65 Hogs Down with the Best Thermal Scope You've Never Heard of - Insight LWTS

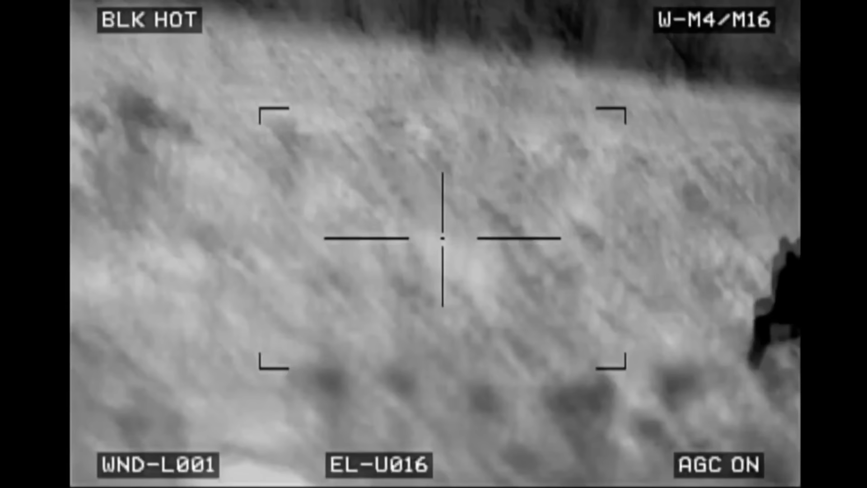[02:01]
Hoping to stop. Okay. Alright, they calm down.
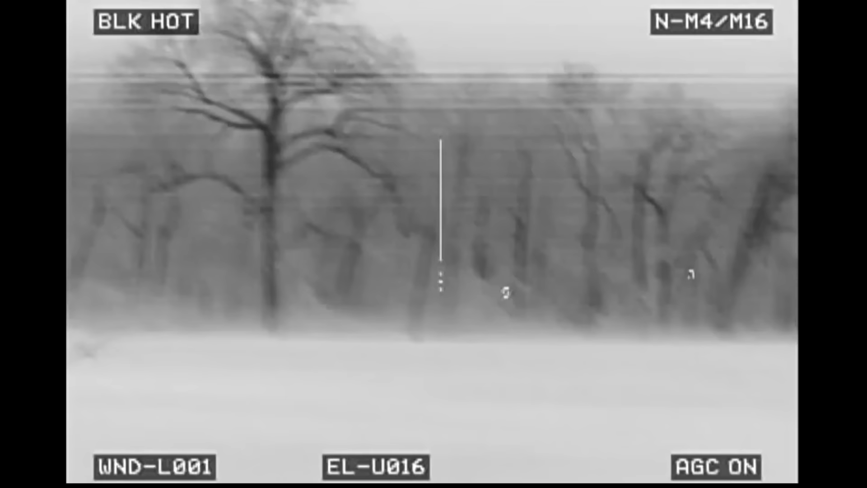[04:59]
Can't get this thing to stand up.